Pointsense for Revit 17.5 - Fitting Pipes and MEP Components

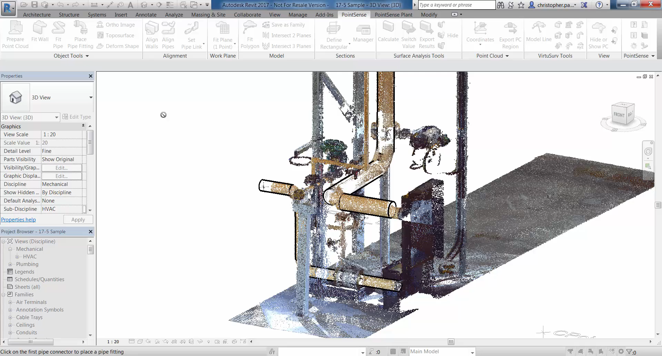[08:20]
You'll notice a few of these families won't load in, won't quite work so well with the tool. Most do however, the vast majority do.
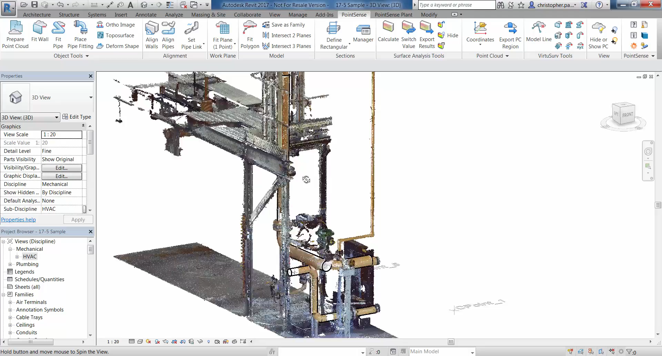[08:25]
So we're just going to navigate around to our first elbow we're going to look at.
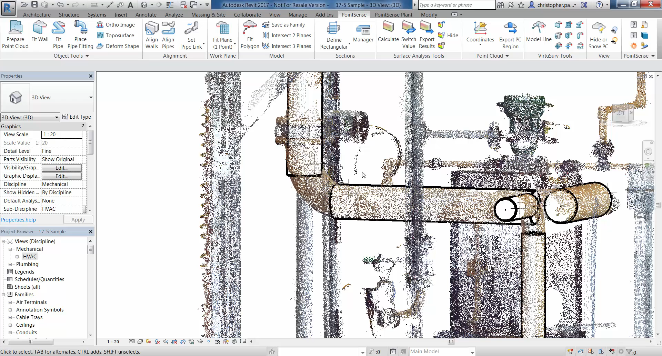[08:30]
And I'm just going to again click place pipe fitting. I'm going to select one pipe and then the second pipe and then press the escape key. And that's going to throw in the first elbows possible elbow selection that we have there. And we can then just go to this drop down list and scroll through and have a look at what we think is the most suitable fitting type. In this instance, I think we need a long elbow which is butt welded.
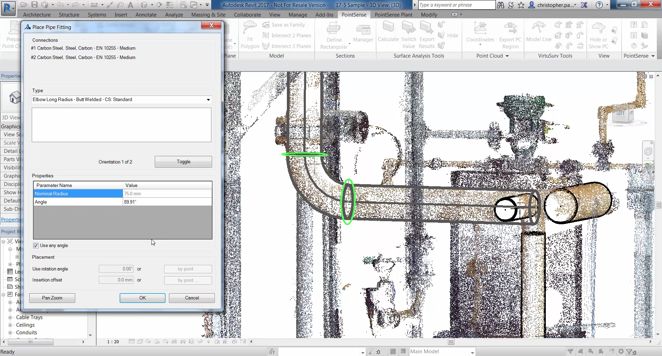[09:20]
You can see now that that fits well. We also in the properties here have this fixed at 90 degrees. However, if we take this use any angle, this is going to tweak very slightly to use the actual angle that we've got within our pipe fitting from the point cloud. If I just click the pan and zoom command, I can actually just go and have a quick preview of that connection before I accept it.
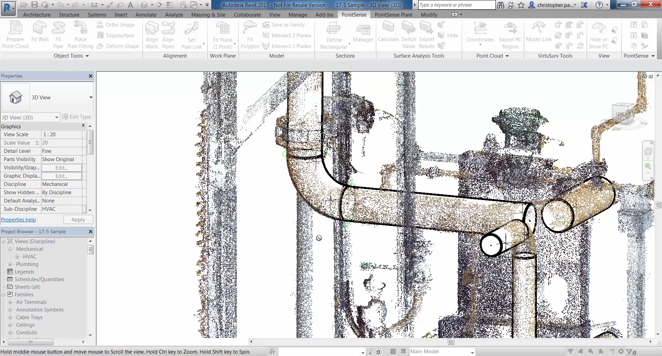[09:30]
Press escape and I'm back in there and I click OK to take that as an inserted pipe fitting. That's great.
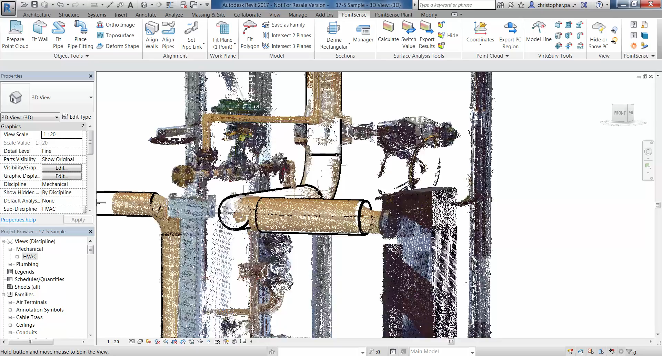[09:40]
So let's go and have a look at this second one here now. Slightly different radius on this bend.
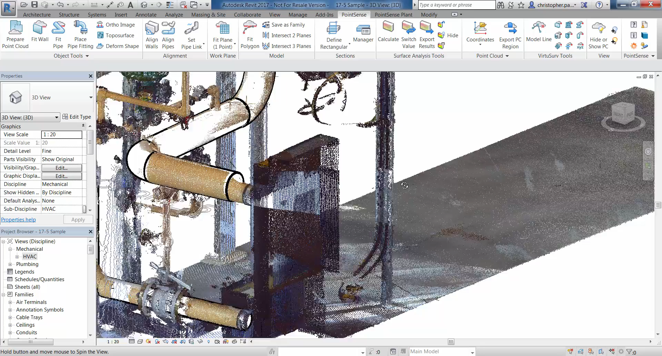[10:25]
If we bring the point cloud back in, we can have a bit of a navigate around and see how well that's fitting and how well that's joining up. Seems to be OK. And then we'll have a little bit of a look at our other pipes here.
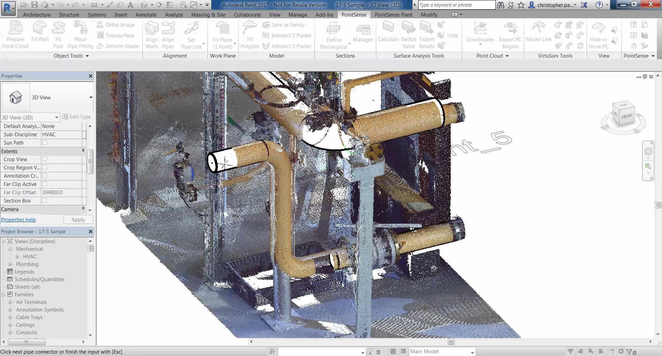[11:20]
So just this single selection and then press the escape key. Now, you'll notice this is showing me this but welded elbow. However, it's a slightly wrong angle and slightly wrong position.